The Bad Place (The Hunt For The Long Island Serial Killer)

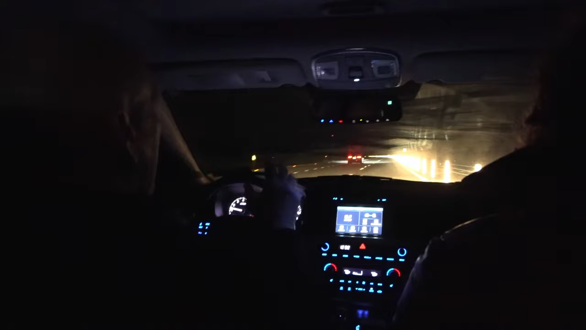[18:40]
This is Ocean Parkway at night. And it's like a tunnel. You can see what's in front of you and what's behind you because it's total darkness. And the headlights give it away. So you know when you're alone and you know when you're not alone. If you want to dump a body, that's crucial information. Because when you don't see any headlights, you know you're alone, you can pull over and do the dump.
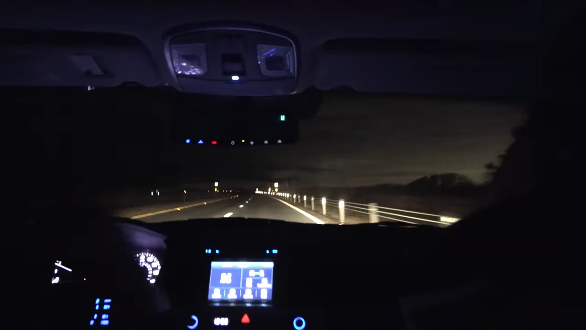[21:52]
we're gonna have the female victim, only known as Peaches. Find a good spot to pull over. I got this car parked, pulling past me right now. I saw its headlights. Take my brights off.
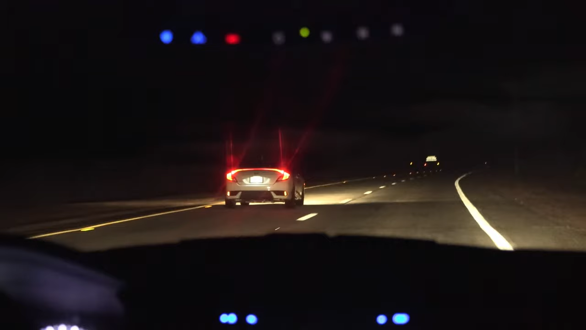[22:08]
Pull over on the side of the road.
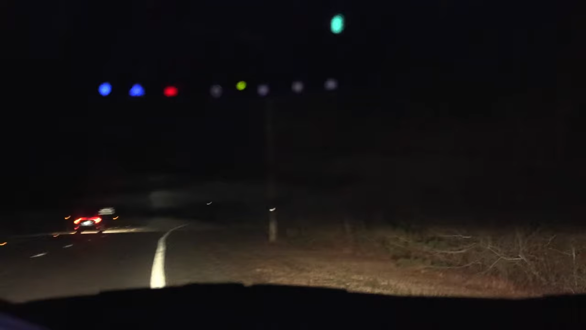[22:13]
Right there is the Bramble. This is where they found Shannon Gilbert's body. Right near the highway.
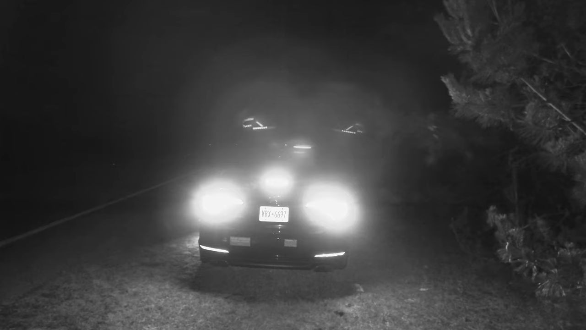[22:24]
Number 5, pull over. Pop the trunk or open the back seat, wherever the body is.
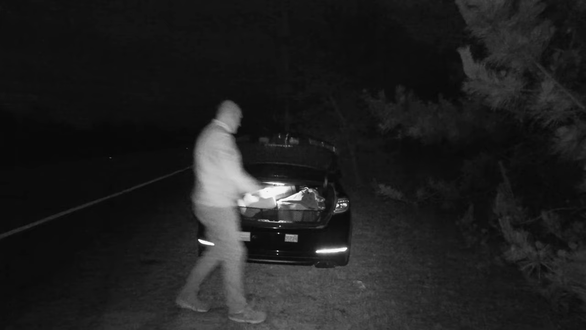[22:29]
They're only 5 feet tall.
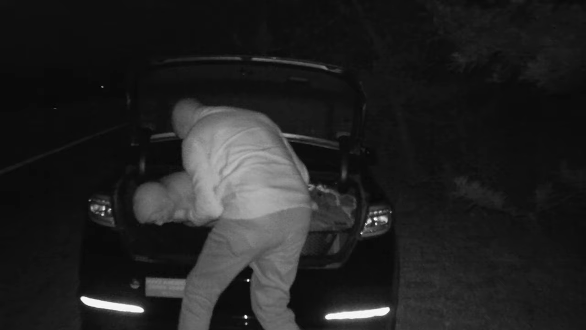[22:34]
Got 100 pounds. Take it out, right to the Bramble. Throw it in.
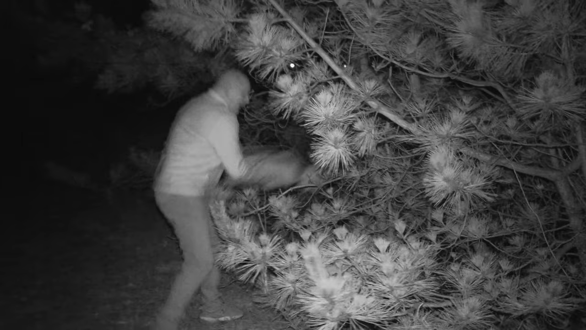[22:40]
Walk in with it. They were all found very close to the highway. That's how you dump the body.
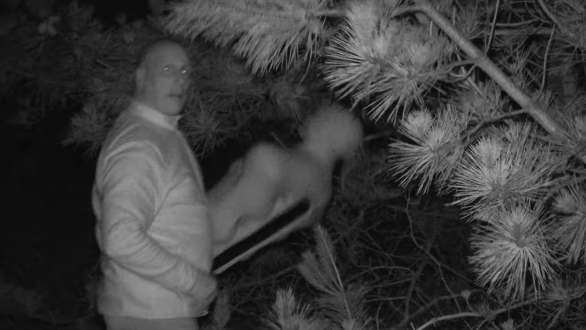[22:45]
Okay, May 1st, 2010. Shannon Gilbert's an escort. She advertises on Craigslist. She gets a call from a Joseph Brewer here in Oak Beach. He lives right on the right, or he did, he moved.
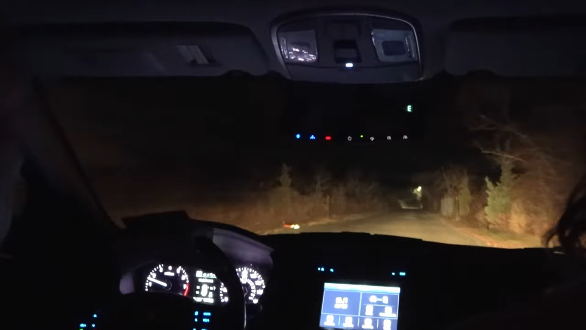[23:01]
She comes out here, she gets here about 2 a.m. Her driver's Michael Pack. Drive down this road, and they're gonna meet Brewer at the security gate,
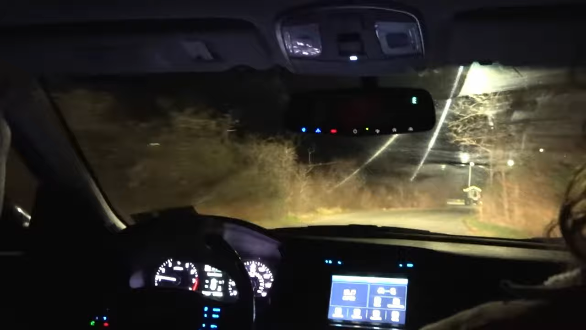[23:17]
which is right here. They can't get in.